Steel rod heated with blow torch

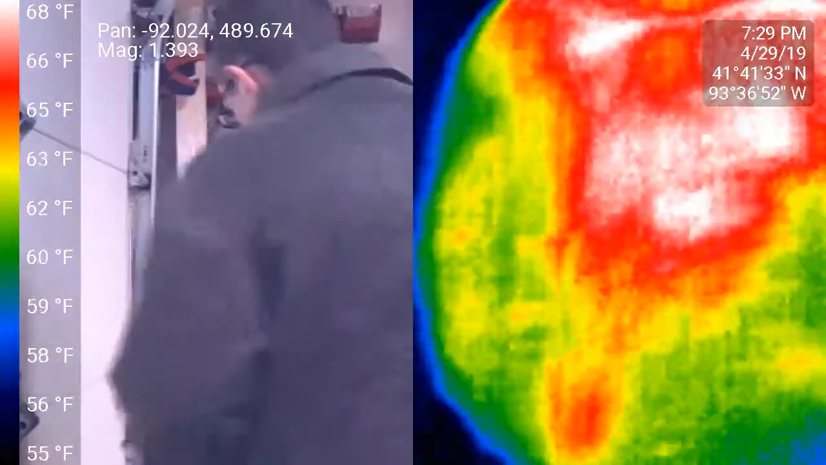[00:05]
On screen: scale top 68°F, scale bottom 55°F
Next we're going to take a look at how that heat energy spreads or that thermal energy spreads.
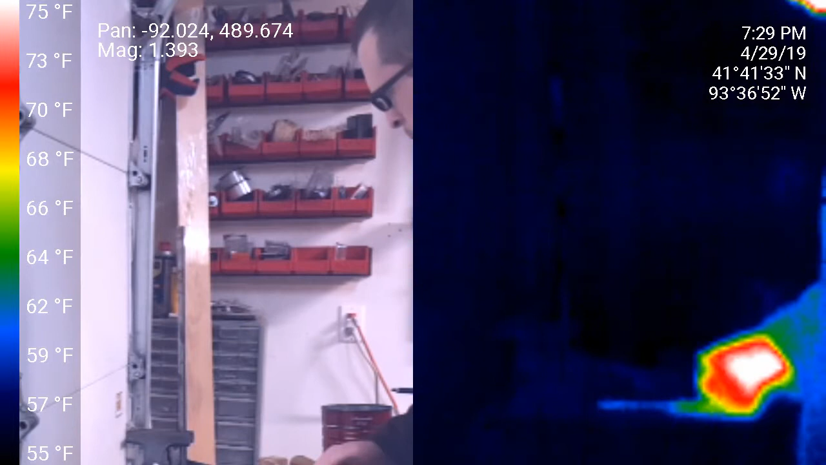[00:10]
So I've got this metal rod here, this steel rod, and we're going to heat it up a little bit with a blowtorch. And then we'll try the same thing with a piece of wood for the differences between those.
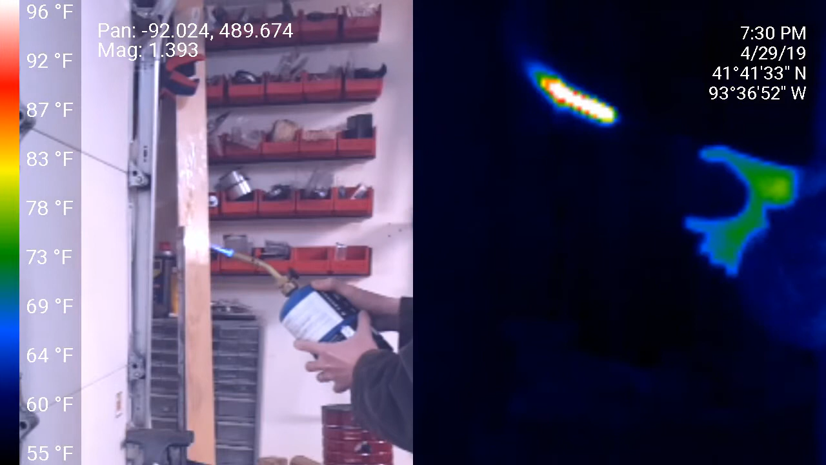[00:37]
On screen: scale top 96°F, scale bottom 55°F
up just the very top of it and
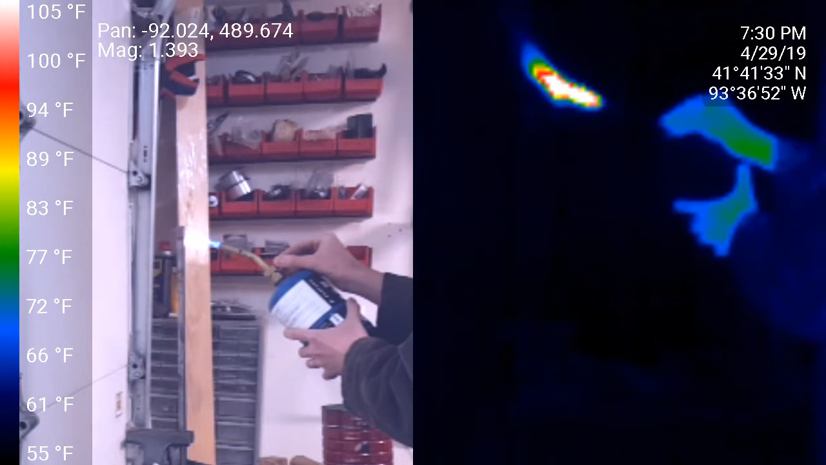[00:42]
On screen: scale top 105°F, scale bottom 55°F
we'll see how and whether that energy travels.
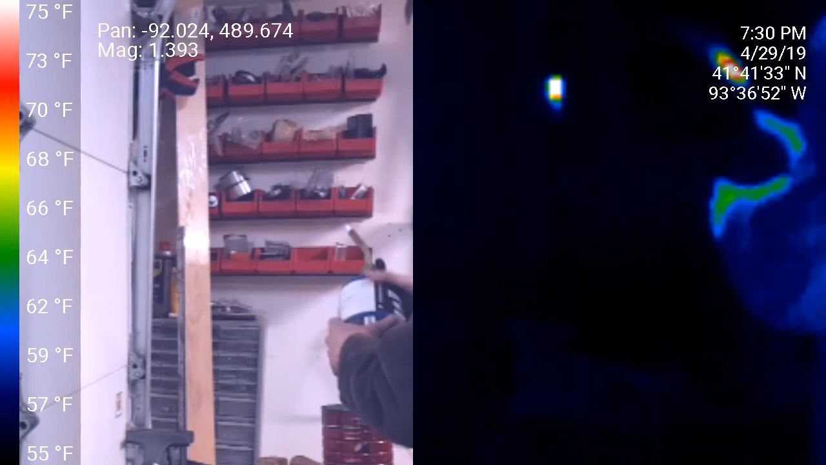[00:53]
On screen: scale top 75°F, scale bottom 55°F
Okay, that'll be mighty hot. I'll just give it a minute. Get around right and see.
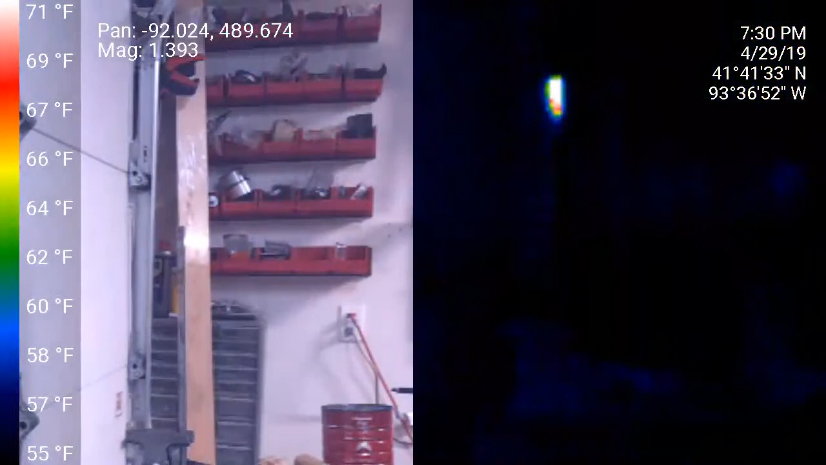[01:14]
On screen: scale top 71°F, scale bottom 55°F
Okay, so it looks like it's got a pretty hot tip there, but notice that it does seem to be migrating downward to scooch. Warmer temperatures lowering down. I'm going to just let this run a little bit. I can't see.
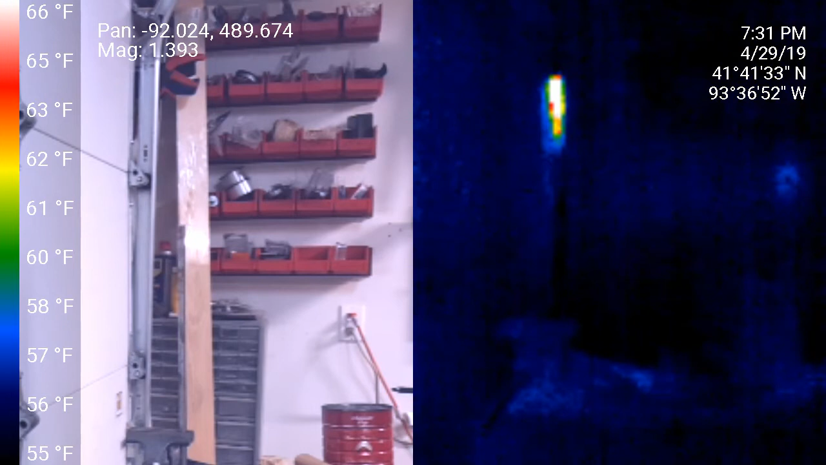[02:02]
And at this point, that heat is spread pretty far down the bar. Just going to give it a feel and see where it starts feeling hot.
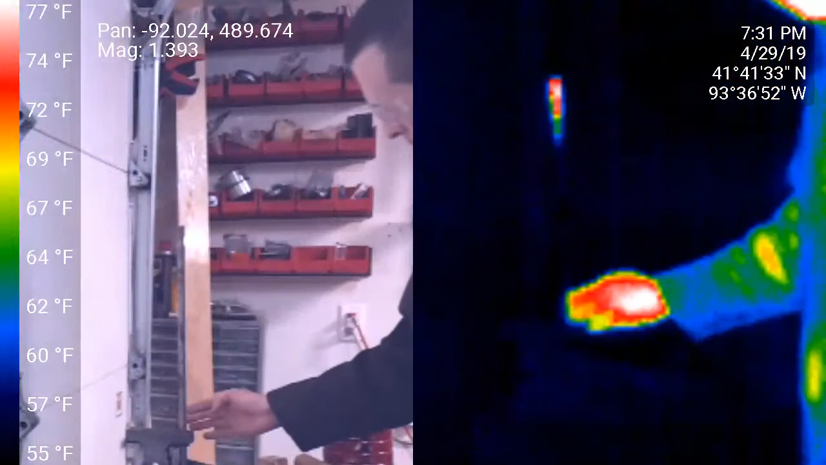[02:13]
And down at the bottom. I don't feel any heat there. They go up. Okay, right around there I can tell there's some definite heat there. Okay. And that's warm.
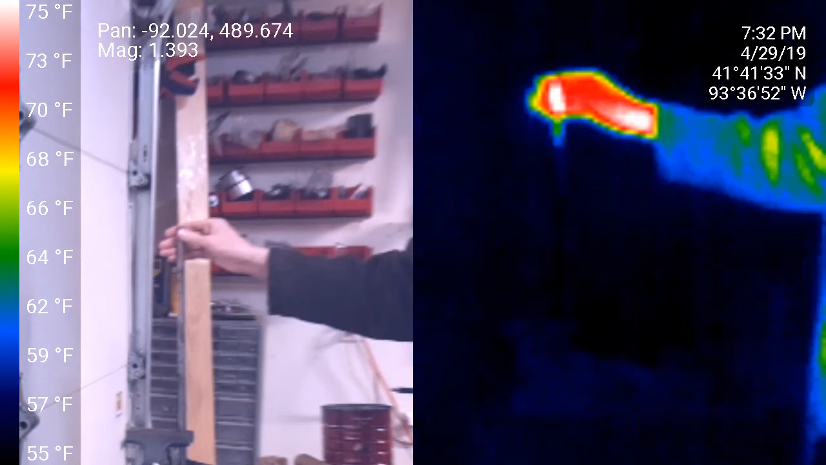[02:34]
Sure, it's not hot though. You know, I'm going to burn my hand on it.
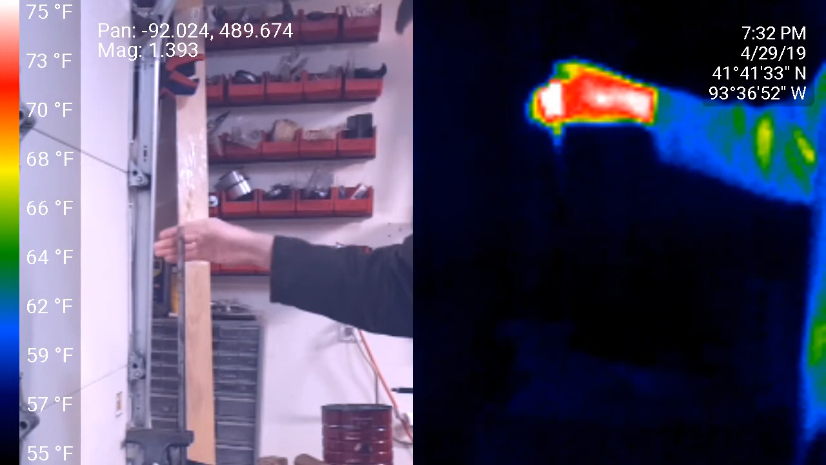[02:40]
So, you know, all that blowtorch juice on that one spot and
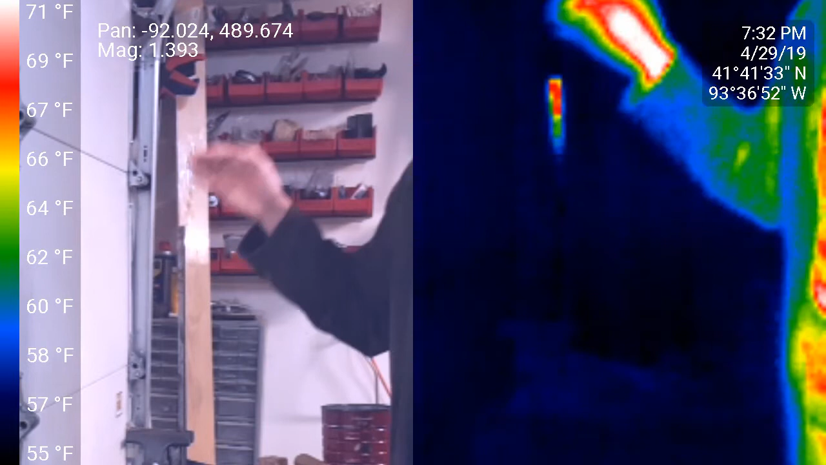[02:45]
less than two minutes later I can touch it without burning my hand here.
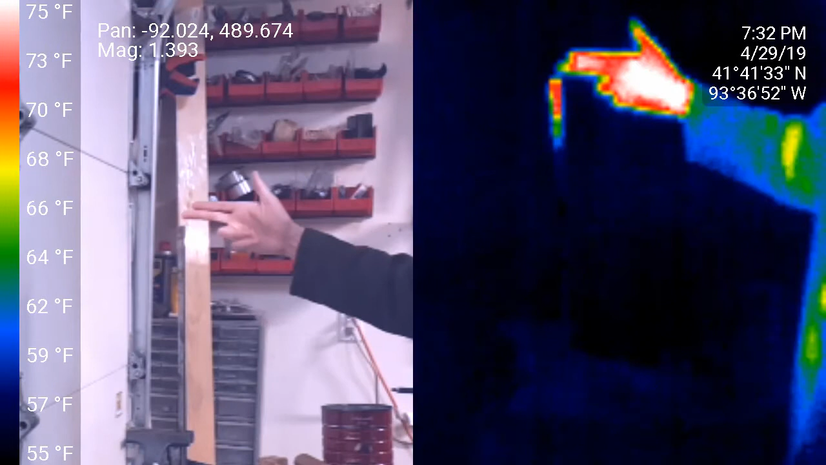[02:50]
Got a lot of spread for that energy migrating downward. Let's see if that happens with a chunk of wood too. Okay. All right. You